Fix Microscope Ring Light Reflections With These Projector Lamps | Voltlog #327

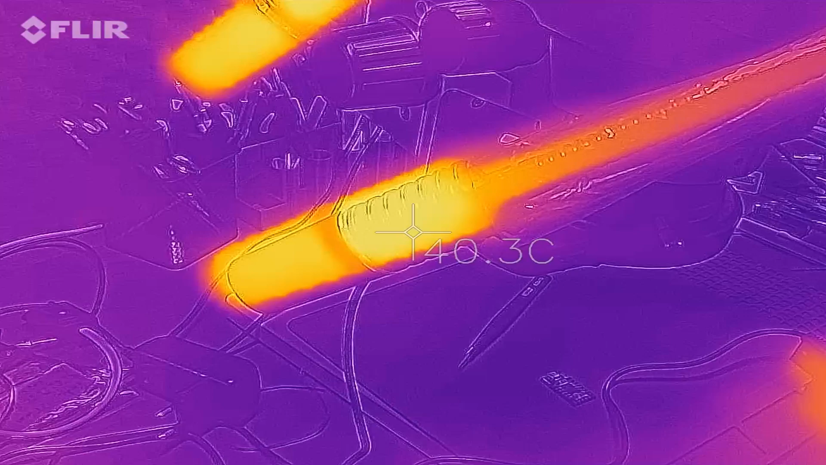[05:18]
I've left these running for 1 hour in an ambient of 27 degrees celsius and here is an image taken with the thermal camera,
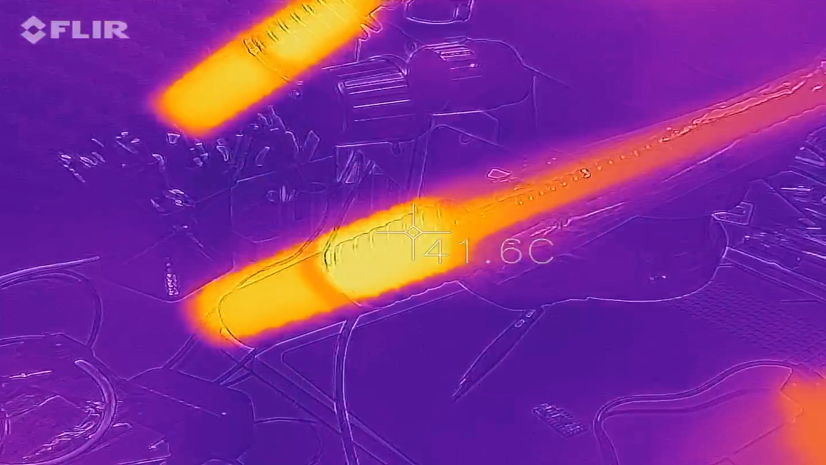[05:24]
On screen: spot 41.6°C
the housing of the LEDs stabilized at about 40 to
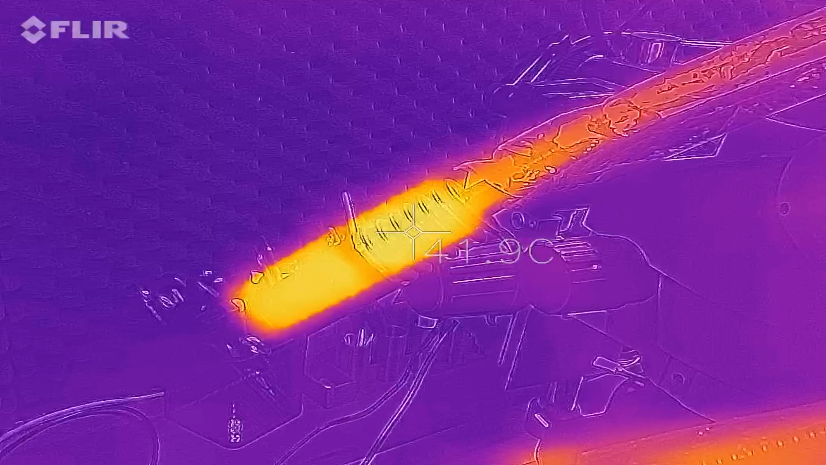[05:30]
41 degrees celsius which is not bad at all considering these are passively cooled.